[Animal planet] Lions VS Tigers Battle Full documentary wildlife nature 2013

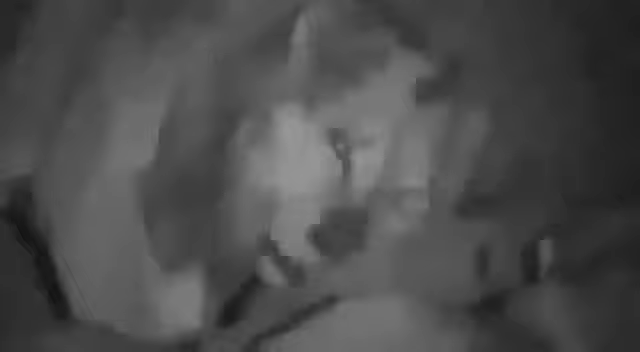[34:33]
The Nilgai's cries have attracted the resident male, who, invited or not, joins the feast.